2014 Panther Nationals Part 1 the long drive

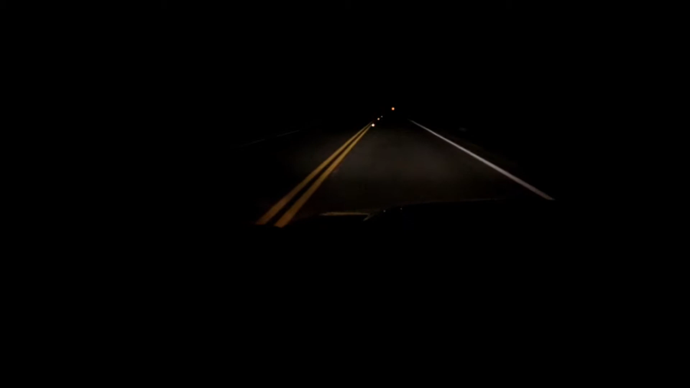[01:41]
by the time I get to town it'll be 160 000 so that's kind of cool let's hope old tricky vicky makes it sure she will positive thoughts but all right y'all I was just going to get this started god the window looks horrible but and I cleaned it too freak sakes but all right y'all I'll talk to y'all in a bit well hey y'all we're going through Atlanta I got my best
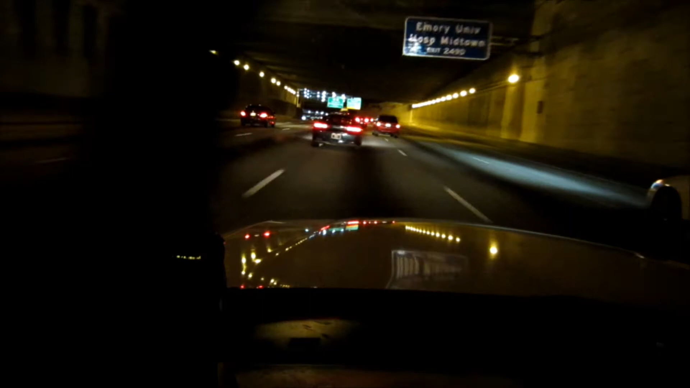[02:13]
friend in my ear on the phone but I figured I'd turn the camera on real quick because I know y'all love to see Atlanta yeah Atlanta there's Coca-Cola building we should be coming up on the varsity soon let's see
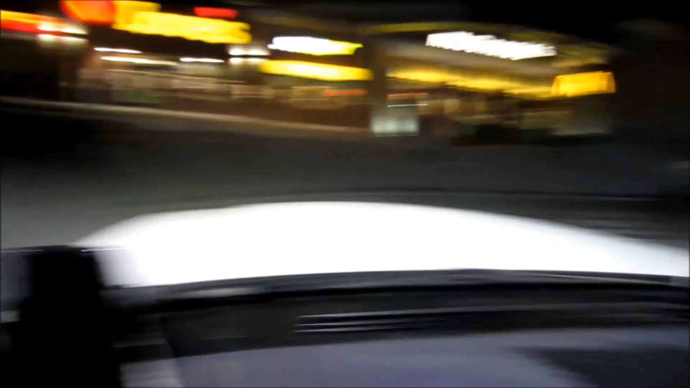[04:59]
and I don't think you'll be able to see it nope you won't be able to see it
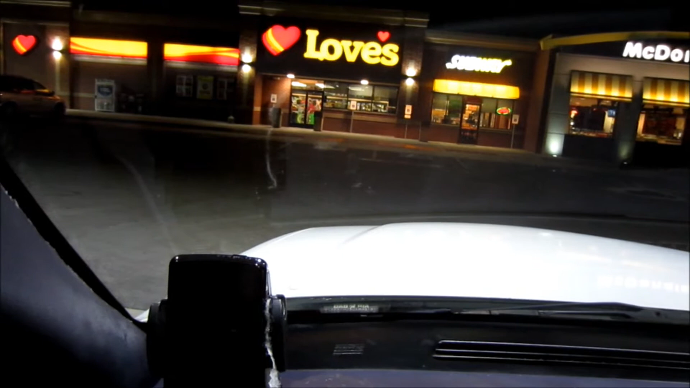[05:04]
but it says I have seven and a half hours left 463 miles I've already gone 318 I went ahead and stopped and got gas because um I didn't see any gas stations for a while so yeah I went ahead and stopped now I gotta figure out how the heck to get out of here
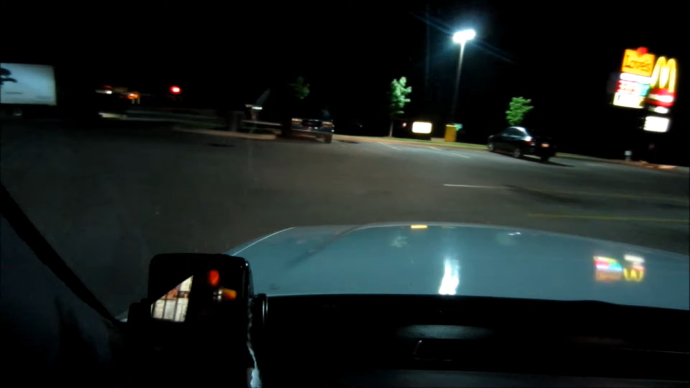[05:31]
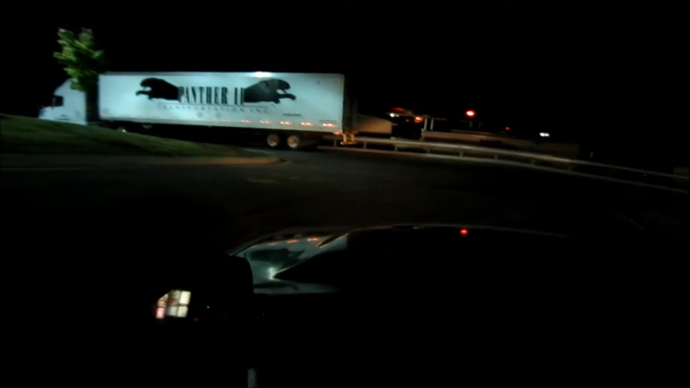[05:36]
hopefully this cop's not gonna say anything to me going out the wrong way but yeah we're gonna get back on 40 after 150 feet turn left after 250 feet turn right interstate 40 west mountain towards Nashville then temporary freeway
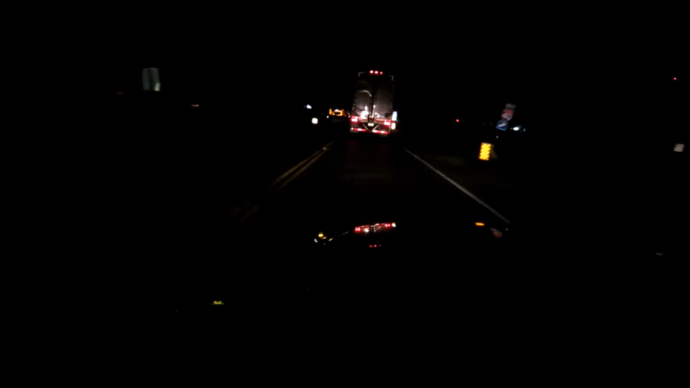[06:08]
here we go take the freeway all right we are off again
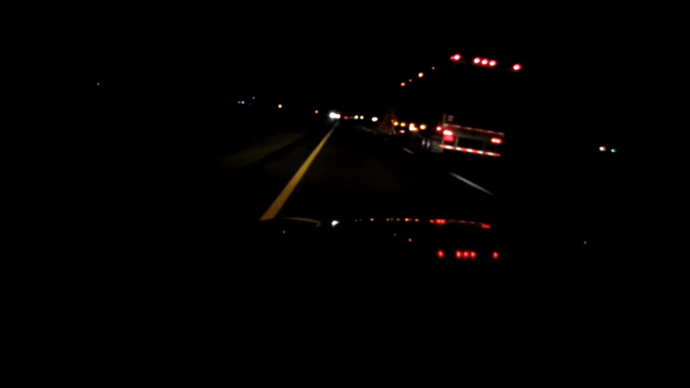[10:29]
light coming up so now I am on my mad dash while it's still dark to go maybe 10 miles over the speed limit it's 70 right now so you know I'm pushing it to 8.0 so this is my mad dash while it's still dark to look like a cop in the hammer lane and going